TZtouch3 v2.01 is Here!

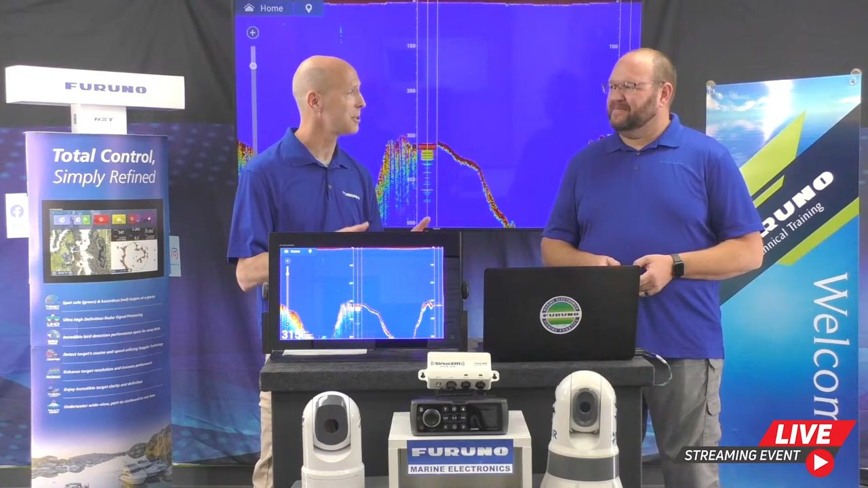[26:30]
If you turn it on, it won't hurt anything. But Furuno's always working on new technology, so. That's one that we let sneak out. Exactly. Being utilized. So as you're making your way out and you're laying track lines, we've always added more and more ways to change the color of your track line as you're going,
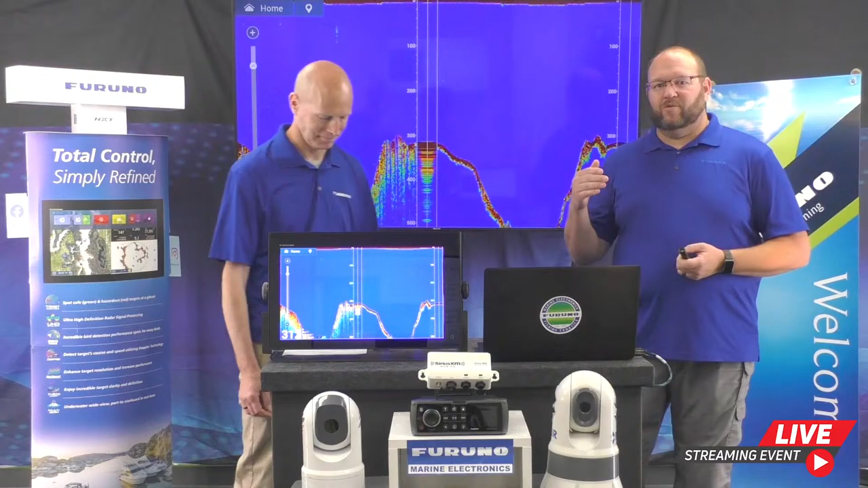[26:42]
instead of just the boring breadcrumb trail. Before, you could do it by depth, sea surface temperature, if you wanted a specific variation, bottom discrimination, your speed.
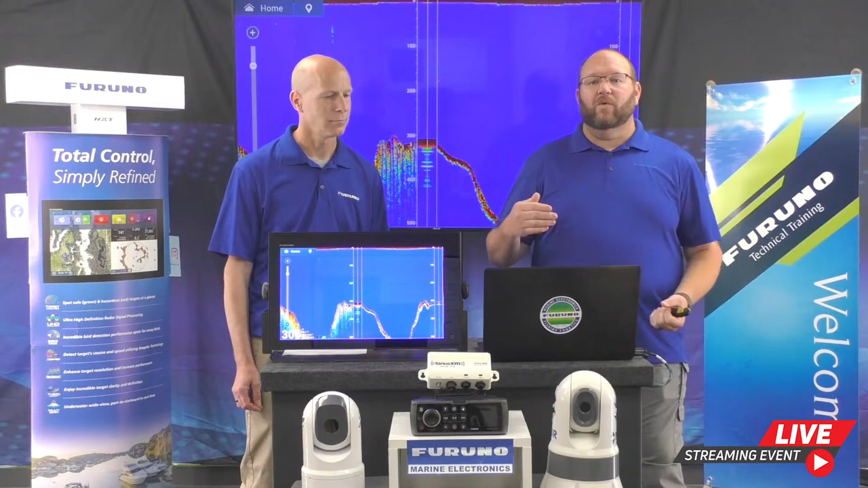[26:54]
Well, now we've added day of the week. So if you're making trips on Monday, Wednesday, Friday, and you want a different color for each one, or even if you're making a trip.
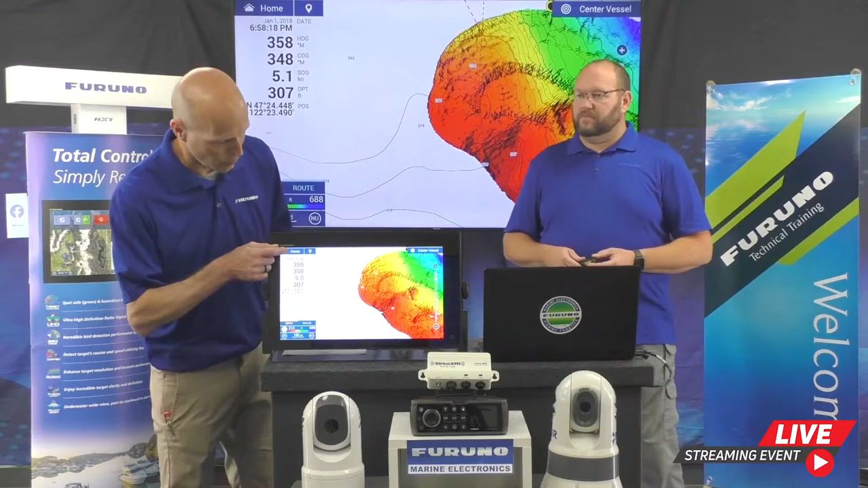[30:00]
If I just tap the home button, you'll see the sonar icons right here.
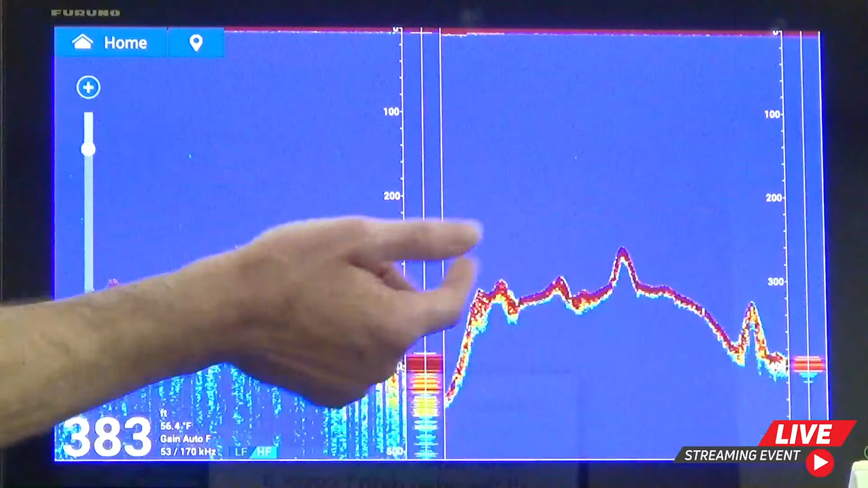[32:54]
You can make instantaneous changes on the fly. And one of my favorite things is these preset frequencies.
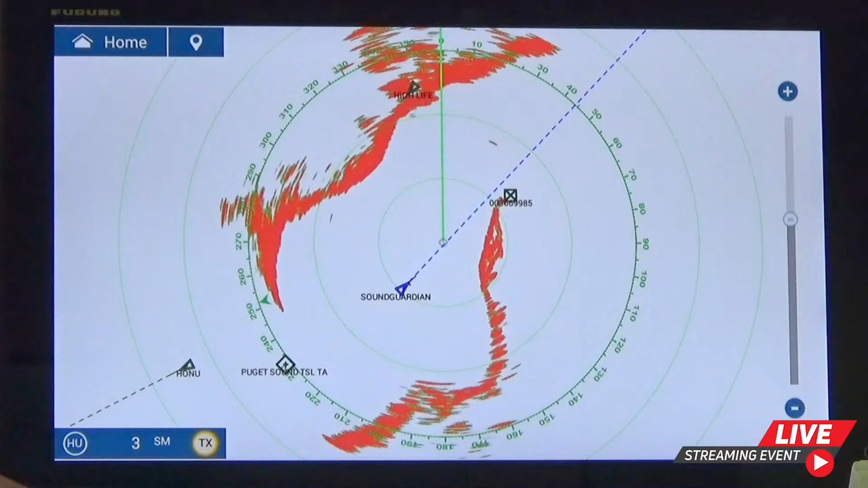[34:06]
So I think what you guys are seeing in all this is what we're trying to do is get your TZT3 down to a one or two button push.
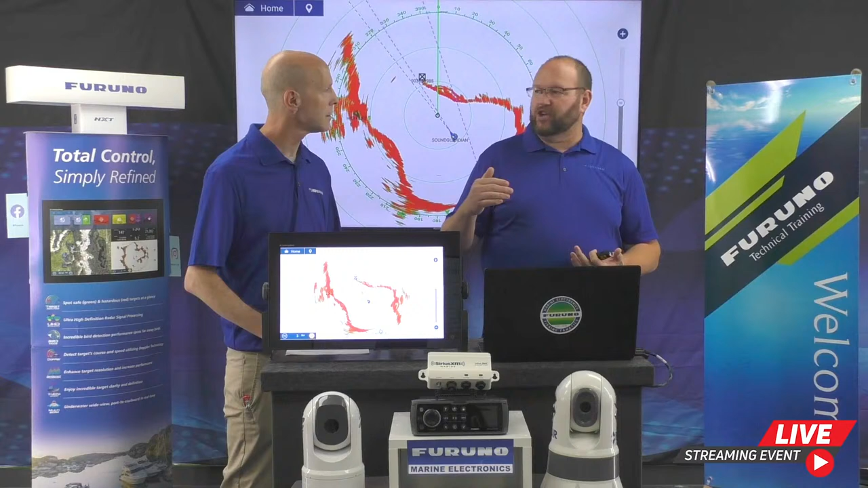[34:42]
When you come into port, you're probably going to want to switch over to your dome or your low power open array. So you would just swipe up and tap the button, instant switch. You see both of your radars right in the menu. You just choose the one you want to use.
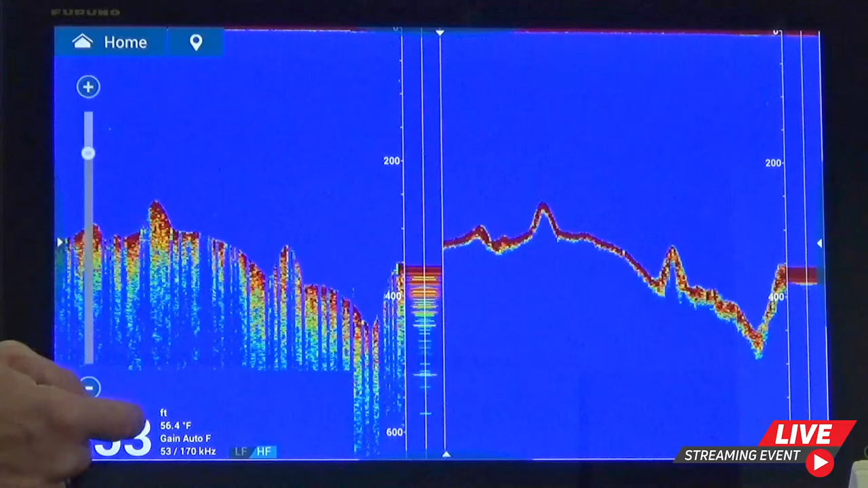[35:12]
On screen: water 56.4°F
So we still have our depth here in nice big numbers. We also have our temperature of the water. We have what our gain settings are. And we also have the frequencies of the transducer we're using, or transducers, depending on how we're set up. Yes. And one more thing, if you can swipe up again, that just came to mind.
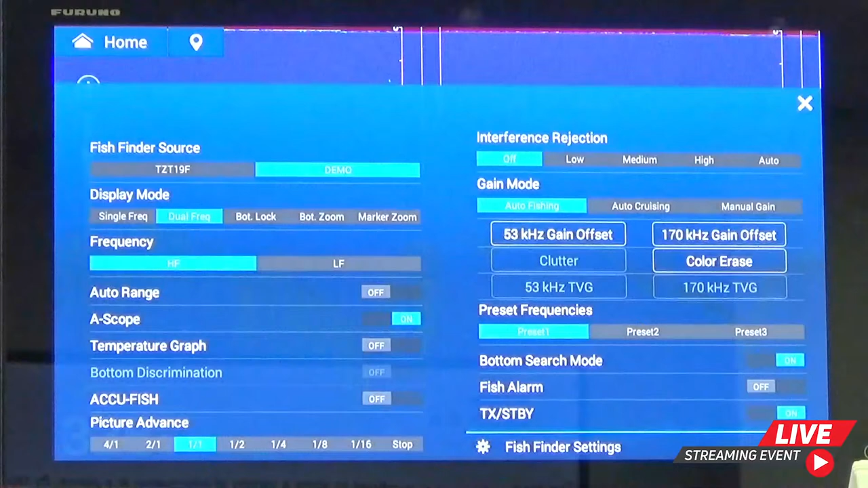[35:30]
The display mode. So you'll see marker zoom has been added to this. That's a feature that we've always had. It's just been a little tricky to turn it on sometimes. Now it can't get any easier. You swipe up, it's right there by bottom zoom or bottom lock. Just pick marker zoom. Your page will come up, kind of split in half.
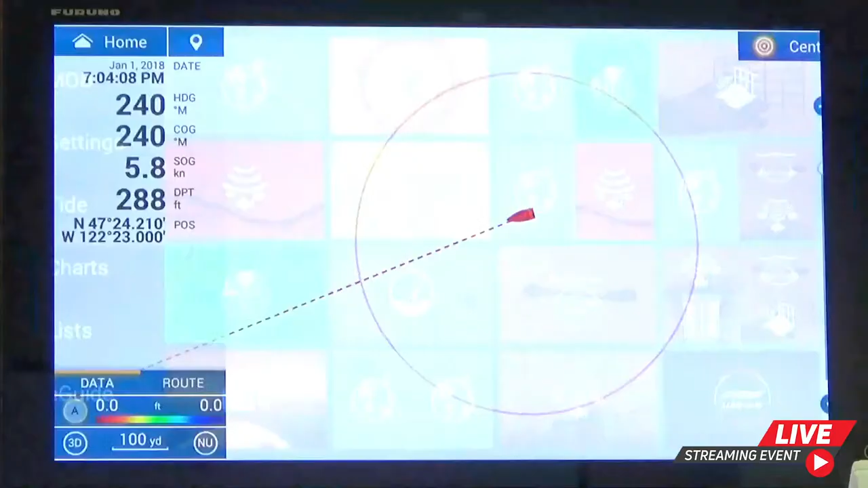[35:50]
Just drag that yellow bar wherever you want to zoom.
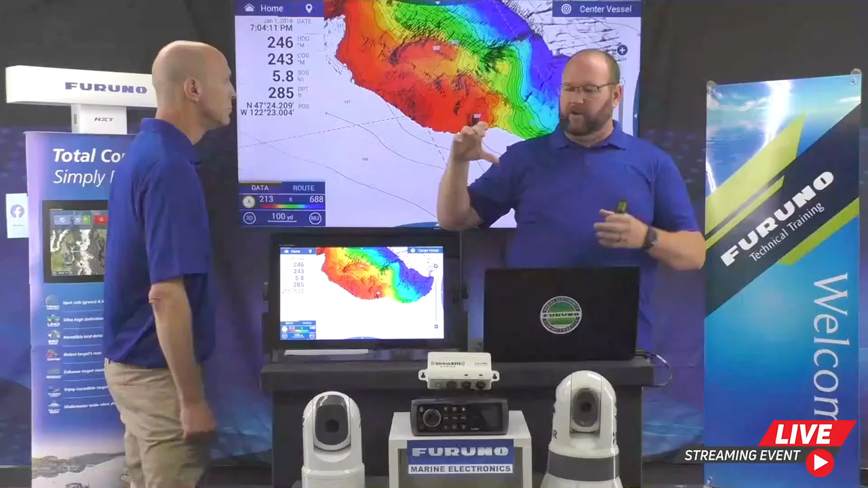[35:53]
If you're looking for tuna in the top 200 feet, you can blow it up on the left and still look all the way down on the right side. Absolutely. So all the information you need right at your fingertips. Quick and easy. And I'm sorry, I keep bouncing around. It's a fish finder page.
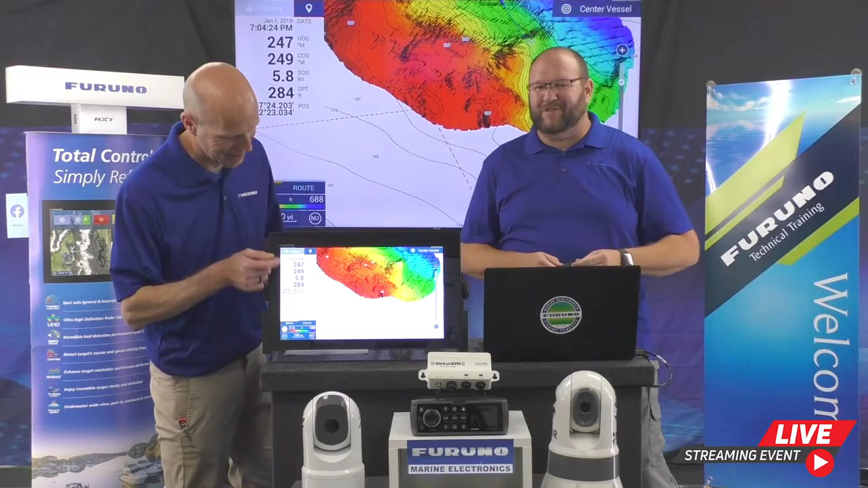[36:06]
Some of you probably noticed it already, but we brought back the brilliant blue.
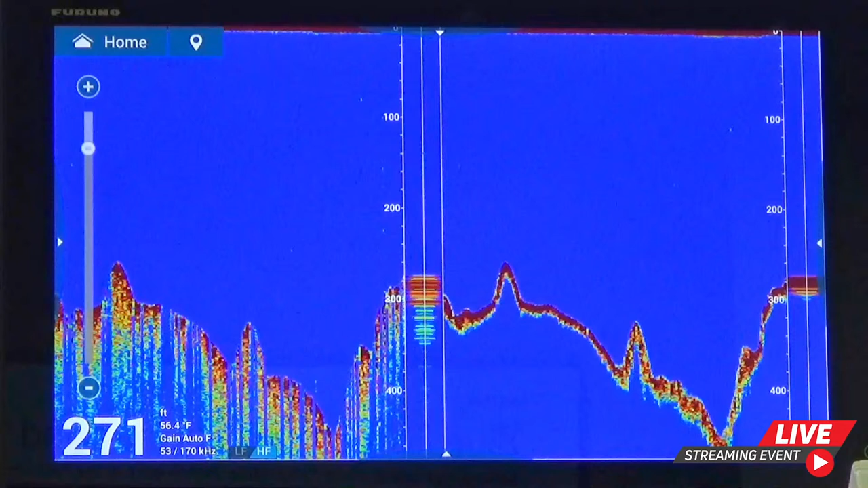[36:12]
On screen: depth 271 ft, water 56.4°F
It's just called blue in the sounder menu. If you've been, again, a loyal Furuno fan for a long time, you'll notice that this came right out of our standalone fish finders.
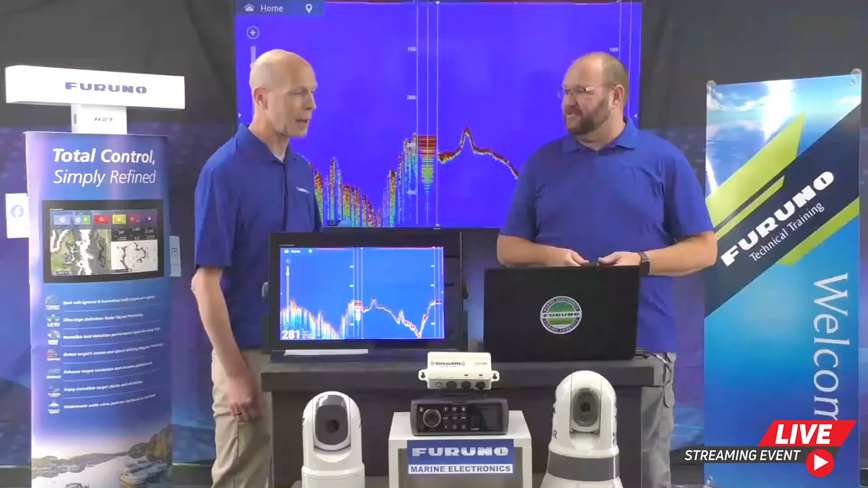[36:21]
It absolutely did. And, you know, for a certain point in time in the software, we just had picked other colors. But this was such a popular selection for many of our longtime users that we just had to bring it back because so many people really liked it that much.